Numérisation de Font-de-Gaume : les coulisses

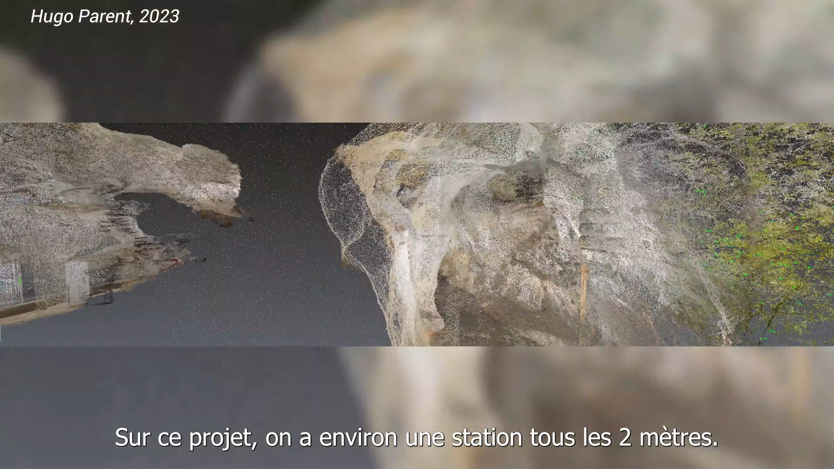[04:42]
Et sur ce projet, on est sur une station environ tous les mètres 50, 2 mètres.